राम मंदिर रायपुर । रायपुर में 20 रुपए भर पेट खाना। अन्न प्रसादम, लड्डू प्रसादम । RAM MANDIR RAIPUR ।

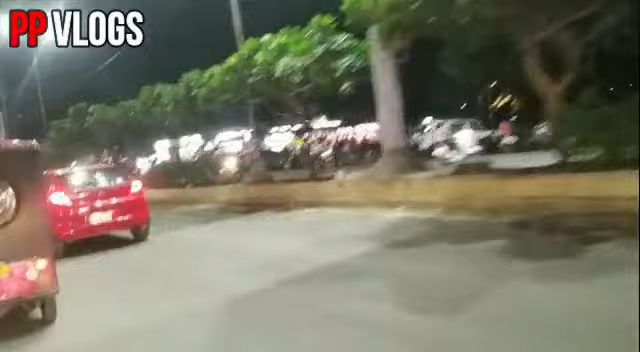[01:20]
हम जा रहे हैं आज रायपुर के राम मंदिर, और ये राम मंदिर मुड़ यहाँ से मेन सिग्नल है,
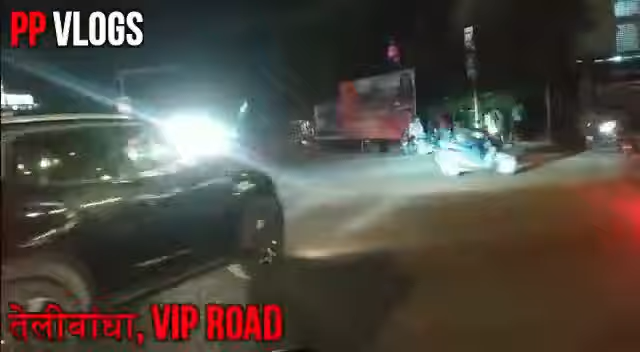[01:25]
और यहाँ से मुड़ के हम सीधे पहुँच जाएंगे राम मंदिर।